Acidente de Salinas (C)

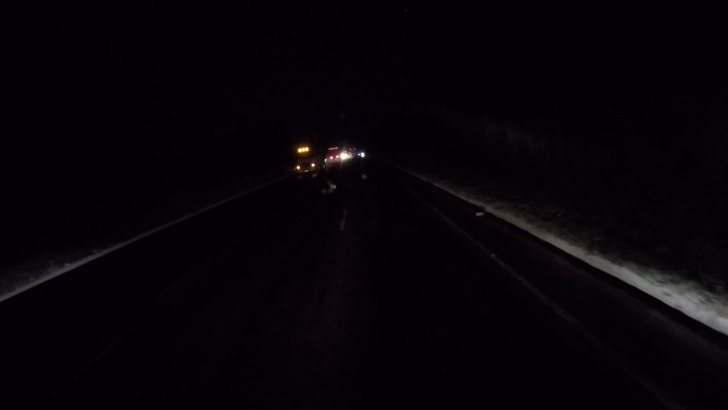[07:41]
Bagunça que virou esse caminhão, destruiu o caminhão, cara. Meu Deus do céu. Meu Deus do céu, virou em nada, galera. Destruiu mesmo.
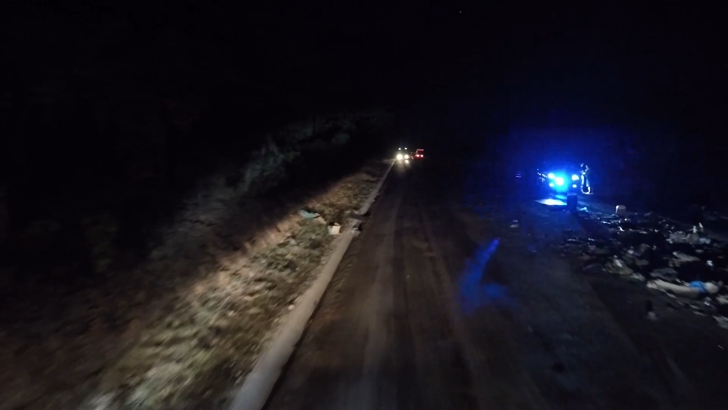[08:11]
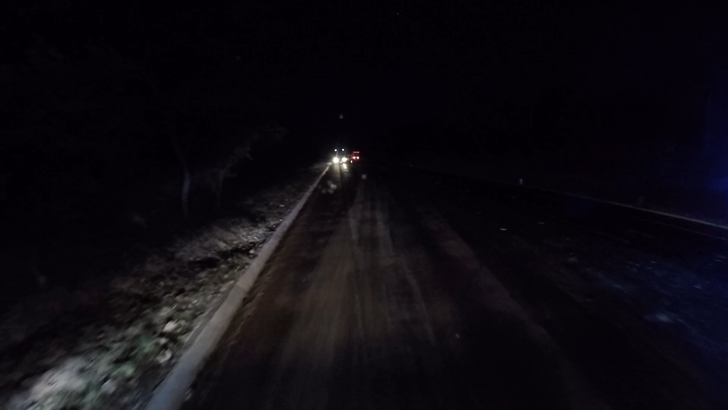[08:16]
Jesus Cristo, destruiu tudo aqui, galera. O caminhão virou em nada. Lá de cima não parecia tão feio assim. Não parecia ser tão feio assim não, galera. Meu Deus do céu, foi feio o negócio aí. Só que tá tão escuro que não dá pra ver nada aí, beleza, joia?